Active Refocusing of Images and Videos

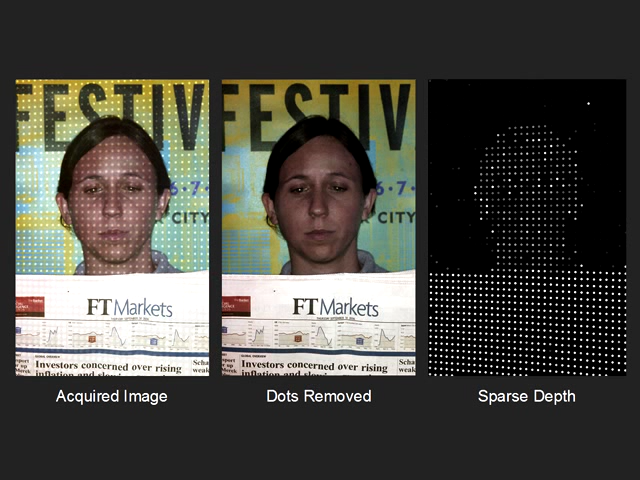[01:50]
To obtain a complete depth map, we use a segmentation-based approach.